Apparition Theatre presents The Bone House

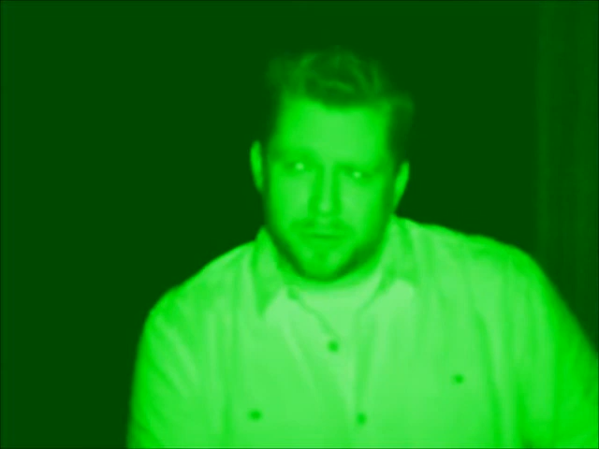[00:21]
That's probably because it's pitch black in this room right now, and we're recording this video using night vision technology. My name is Simon, and I'm the director of The Bonehouse, a chilling, immersive theatrical experience being produced by a new artistic collective in town called Apparition Theatre. The Bonehouse is a show about a serial killer, and I promise you, this won't be your ordinary night in the theatre, but if you're not careful, it just might be your last. What was that?
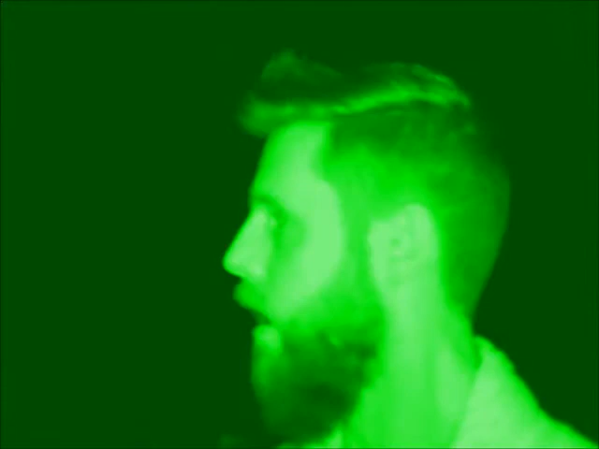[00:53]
Hi, my name is Justin, and I'm part of the cast of the show.